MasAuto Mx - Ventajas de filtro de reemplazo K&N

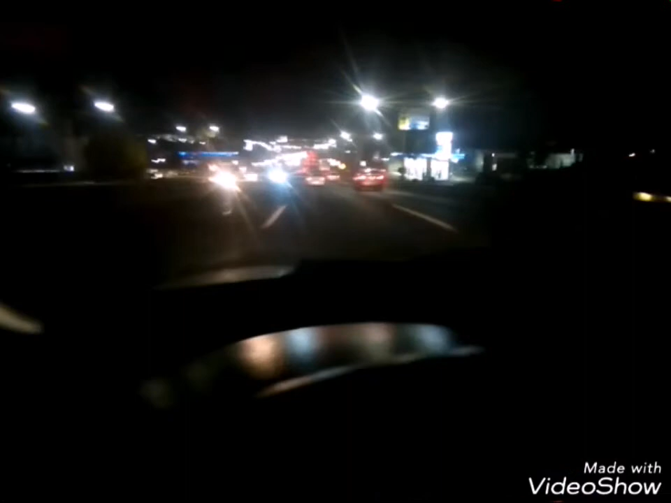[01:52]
Sobre todo llegas a cuarta a 80 Metes quinta Y aceleras
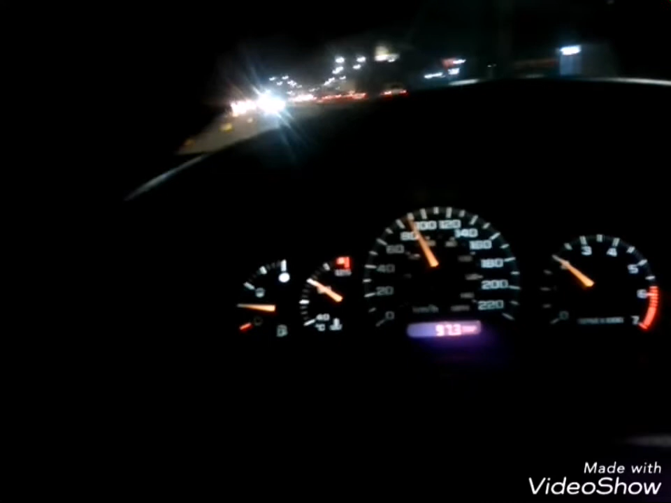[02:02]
Miren cómo tarda un poco en llegar a 100 kilómetros por hora Estoy pisando el acelerador Un poco más de un cuarto del acelerador Vamos a pisarlo un poquito más Le cuesta, le cuesta llegar a 100 y pasar de 100 Otra vez venimos en recta Somos de 80 Vamos a pisar un poco más el acelerador Recuerden que sigo en quinta Ahí estamos a 90